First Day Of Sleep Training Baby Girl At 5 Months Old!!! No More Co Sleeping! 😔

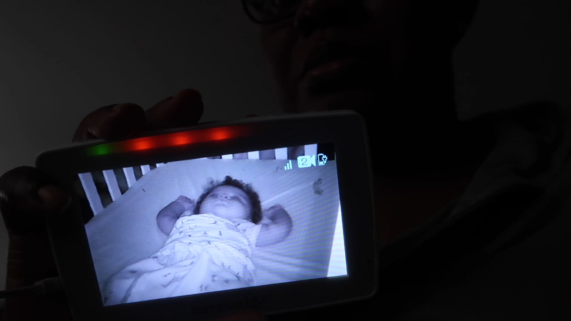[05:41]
I was going to say we spoke too soon, but she is still sleeping. I do predict her to wake up and start whining at some point when she realizes that she's alone.
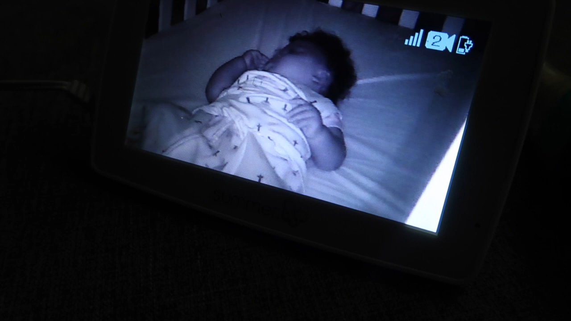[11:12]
Yeah, she just did a little whimper. She's probably going to start again with whimpering. Yeah, I guess she's just chilling for now. Let's see if she starts back again. It's 11.56. Mm-hmm.
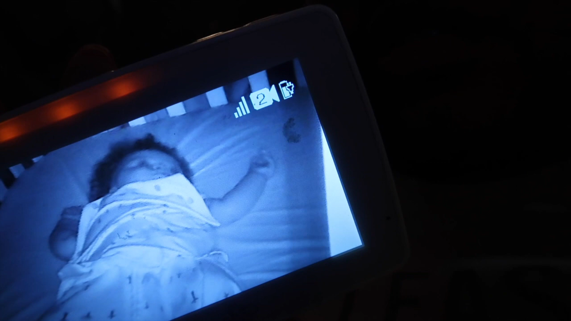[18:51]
You can see her eyes open. One thing I forgot to mention about this method, too, is that you want to be very careful about nursing to sleep.